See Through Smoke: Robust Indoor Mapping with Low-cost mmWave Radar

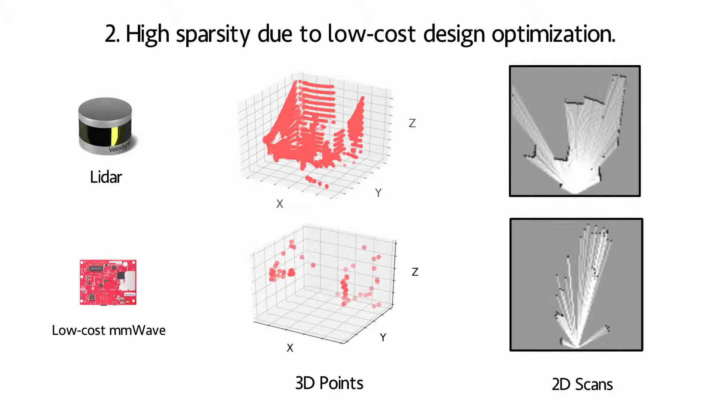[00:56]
To address these two challenges, we propose Millimap, a robust indoor mapping approach with the low-cost millimetre wave radar.
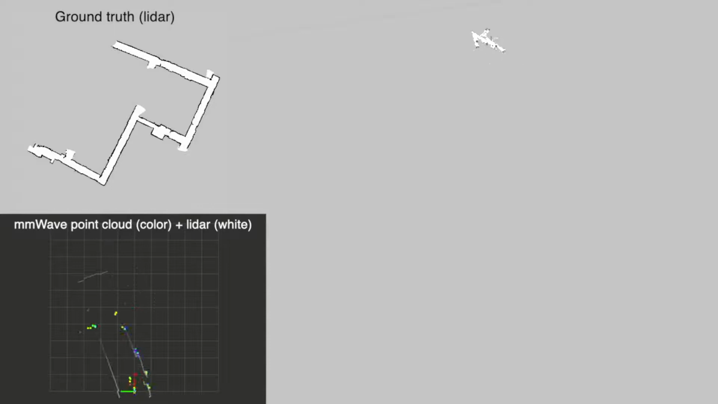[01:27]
Let's start with cross-floor testing, where the tested floor is never seen in the training phase.
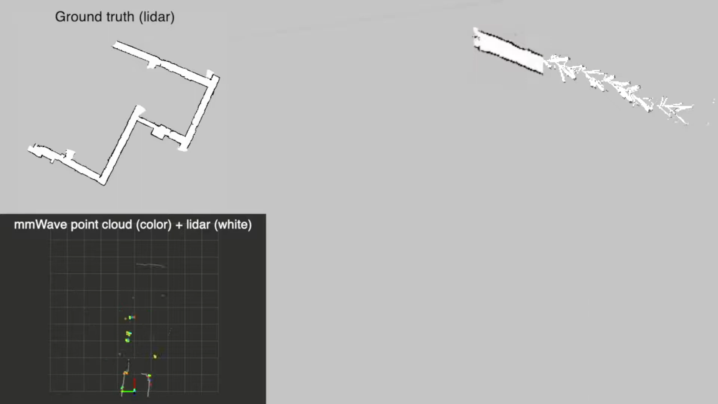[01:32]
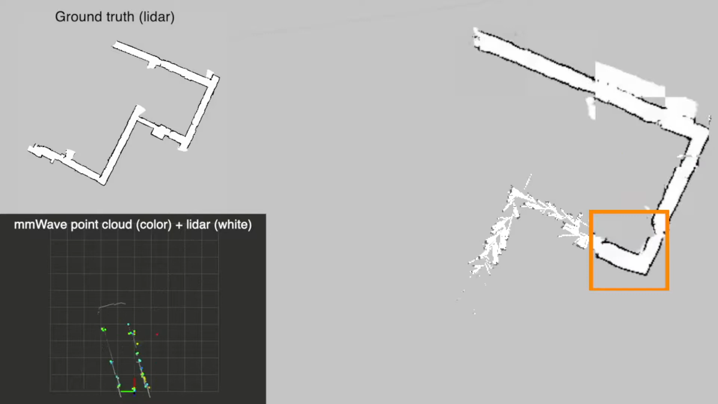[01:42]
We then test it in an unseen building. We then test it in an unseen building.